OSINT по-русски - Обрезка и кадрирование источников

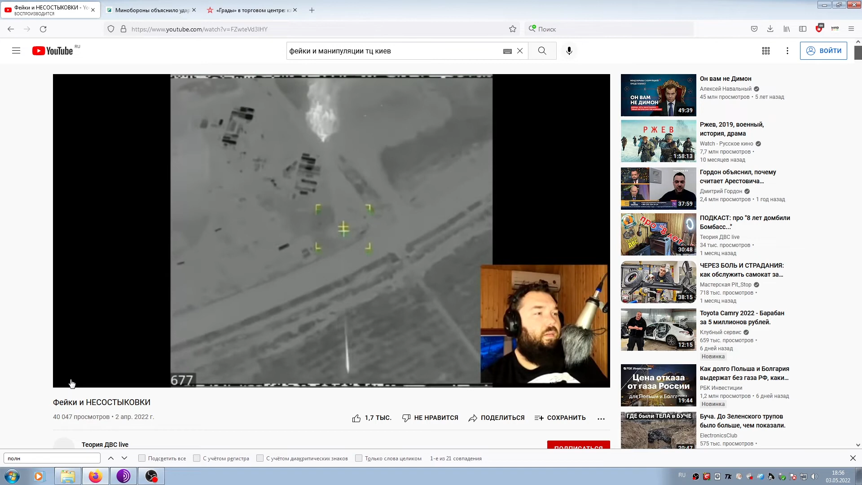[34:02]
То есть вот они. Он показывает, что тут стоят. Вот, показывает опять на пустыре, неком пустыре стоит град. И, ну, это наш, типа, ну, не типа, это наш ВСУ град.
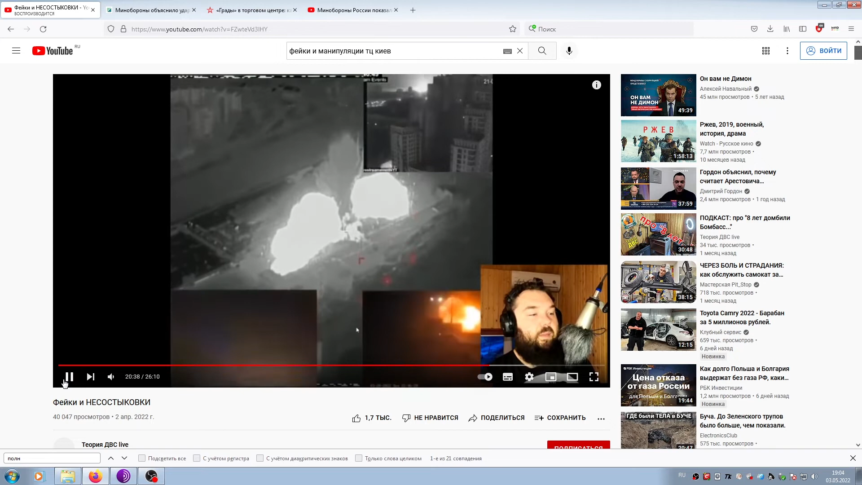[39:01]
Там были боеприпасы, там были боеприпасы. У меня вопрос, в общем-то, ну, простой, логичный вопрос. Если вы в начале видоса показывали, что здесь грады отстреливаются, да, отмечали какие-то здания, которые вообще не рядом с этим торговым центром, да, вот, град стоит, отстреливается.
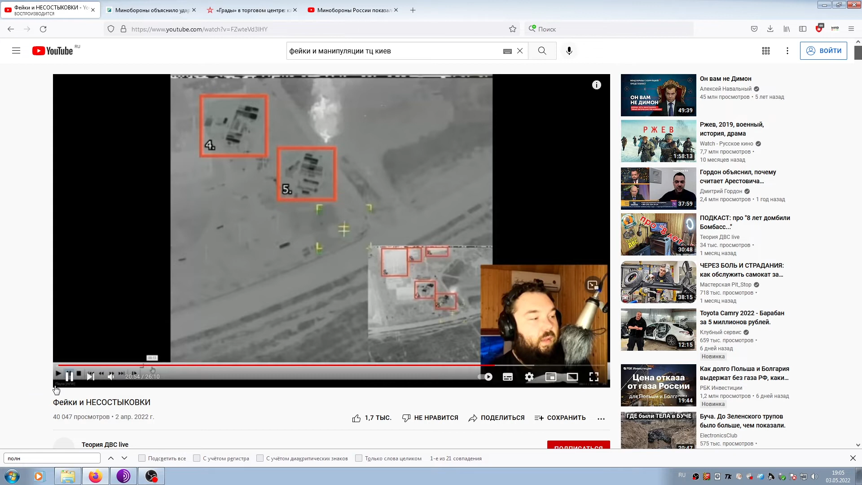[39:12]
У меня вопрос, ну, во-первых, град, он отстрелился и уехал, ну, как бы, пьяному ежику, понятно, но дело не в этом.